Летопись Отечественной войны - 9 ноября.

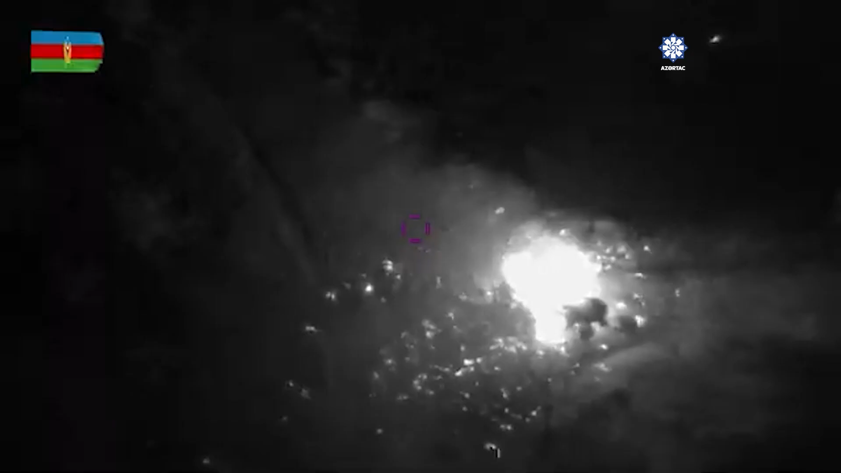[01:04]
который вел огонь по азербайджанским подразделениям на Тертельском направлении фронта,
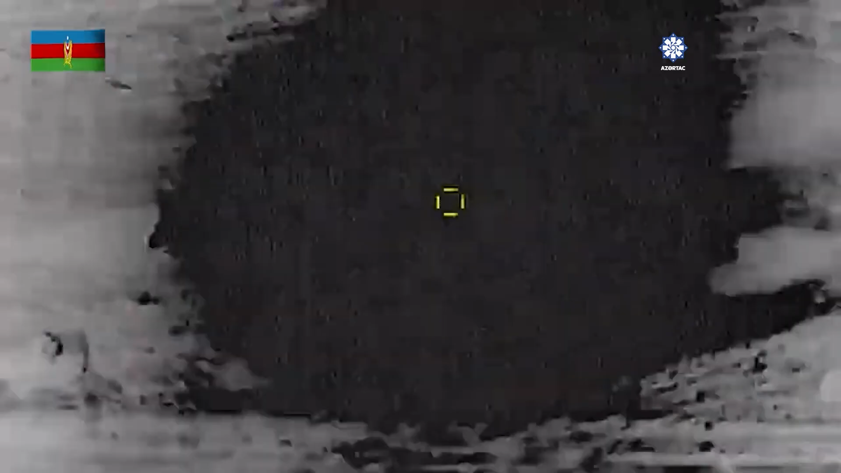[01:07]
а также уничтожен один танк и одна боевая машина пехоты вооруженных сил Армении.